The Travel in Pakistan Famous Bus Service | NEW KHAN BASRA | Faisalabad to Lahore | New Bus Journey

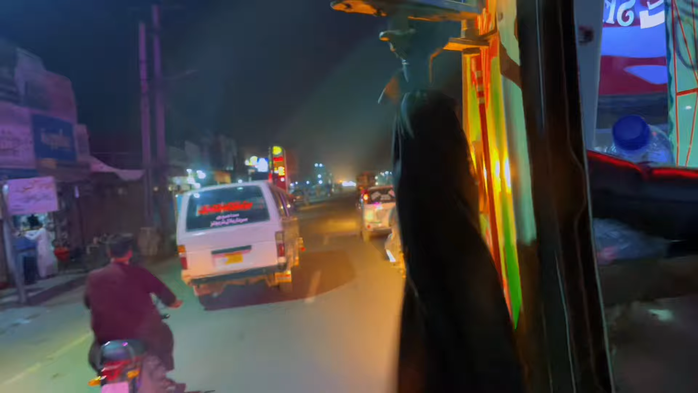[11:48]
ਲਓ ਜੀ ਗੋਲੇ ਦੀ ਝੁੱਗੀ ਆ ਗਈ ਔਰ ਮਾਸ਼ਾਅੱਲਾ ਆਪਣੀ ਗੱਡੀ 'ਚ ਵਾਹਵਾ ਰੌਣਕ ਲੱਗ ਗਈ ਆ।
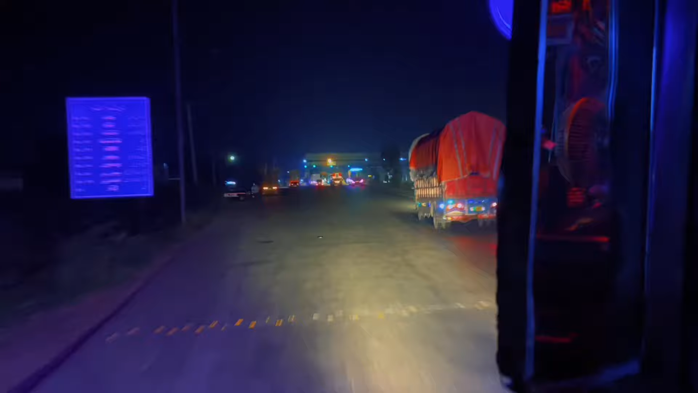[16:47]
ਦੋਸਤੋ ਸ਼ਾਹਕੋਟ ਟੂਲ ਪਲਾਜ਼ਾ ਆ ਗਿਆ।